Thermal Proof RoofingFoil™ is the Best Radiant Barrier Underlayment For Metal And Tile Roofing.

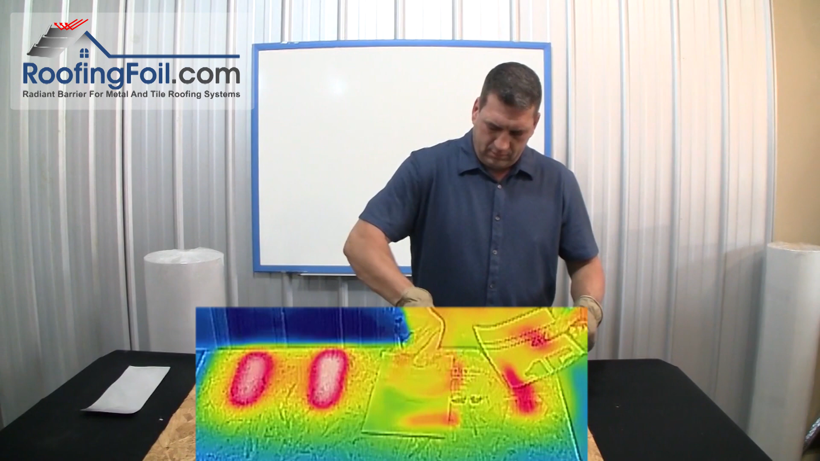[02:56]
Put those to the side. I'm going to take a quick look at the thermal imaging camera.
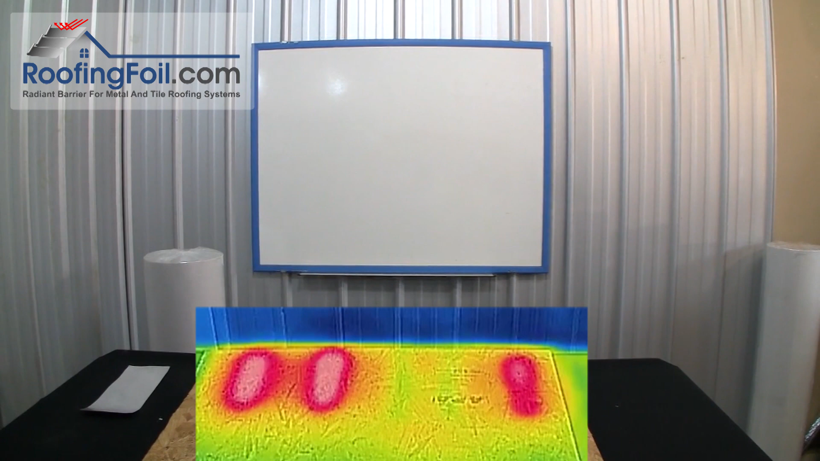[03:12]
All right you should be able to really tell the difference between the no underlayment, the typical synthetic underlayment,
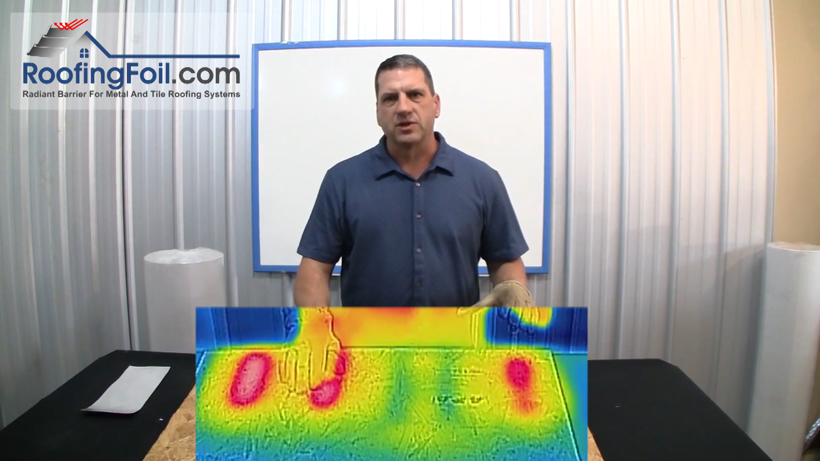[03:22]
and the tar paper. We're virtually identical and you can see here the roofing foil underlayment virtually no heat transferred through. You may be able to see a little couple of spots where the foam pieces were where you had a little bit of thermal bypass coming through which is normal. And that would happen through the battens there would be some thermal bypass. But you can see just what a huge difference it makes as far as the amount of heat transfer into the roof deck. Typically the roof deck will be 20 to 40 degrees cooler